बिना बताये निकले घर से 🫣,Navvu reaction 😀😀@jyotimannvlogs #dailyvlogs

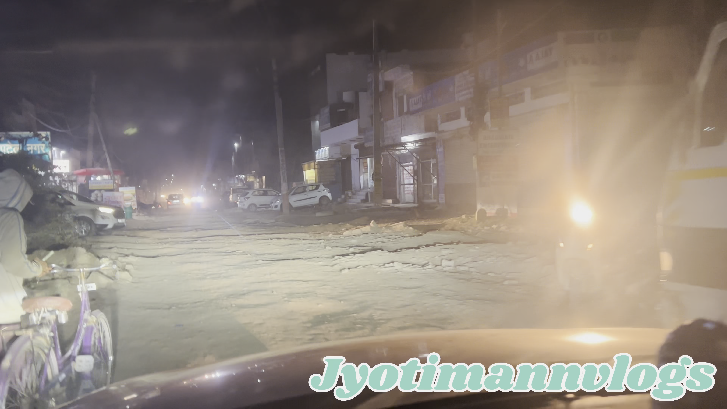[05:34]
बंद करा गाना 2 मिनट, देखो रोड की हालत, जीटी रोड पता जाते तक ना टाइम लग जाता, क्या हाल है इस रोड का। गाड़ी मारी देखो, कुकर कुकर हो रही है देखो,